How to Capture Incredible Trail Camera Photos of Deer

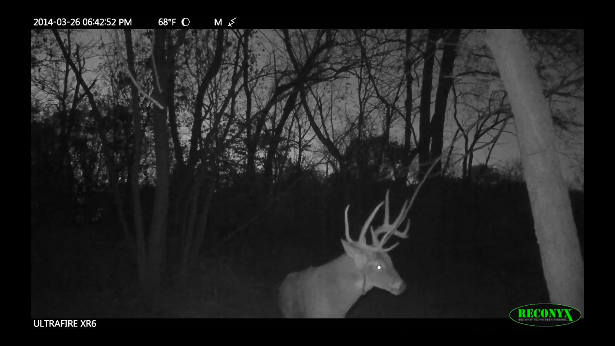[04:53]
putting the flash cam on one side of the field stacks the odds of pushing them to the other side a little bit.